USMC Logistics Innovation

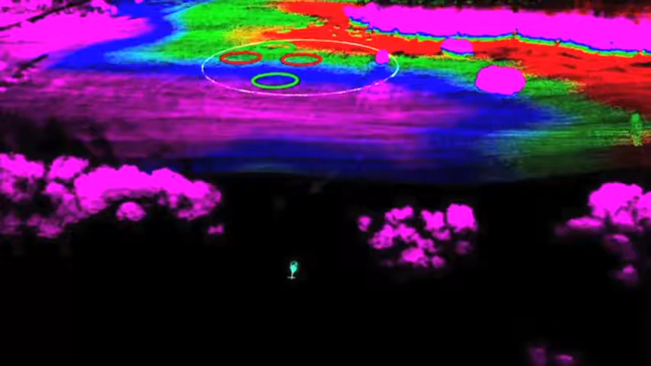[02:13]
aircraft platforms for manned or unmanned autonomous flight in GPS-denied or visually degraded aircraft.